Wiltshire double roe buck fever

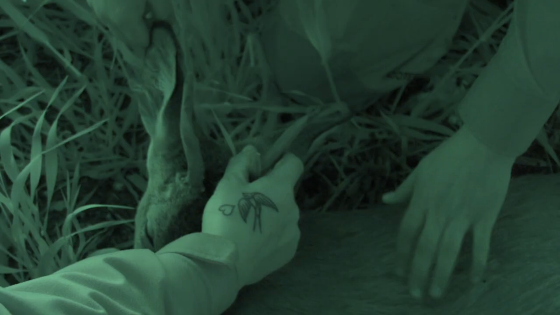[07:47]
But he was like a nice curl buck.
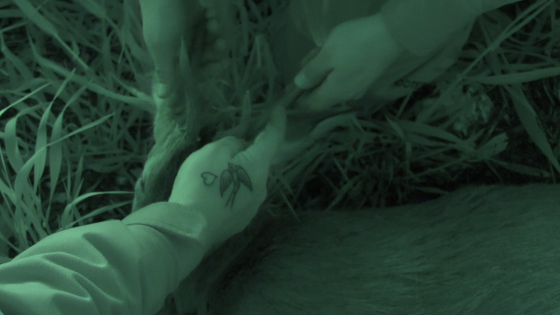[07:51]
Yeah that's a better shaped buck but to be honest I reckon he's three not two and just poor.
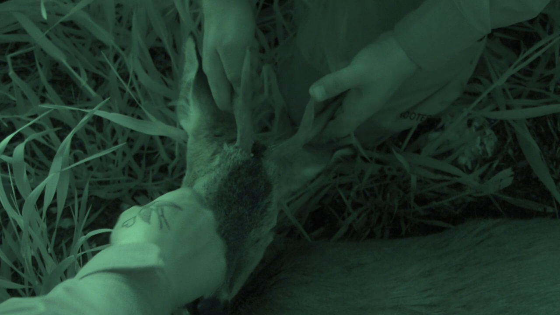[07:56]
He's as young as the other ones.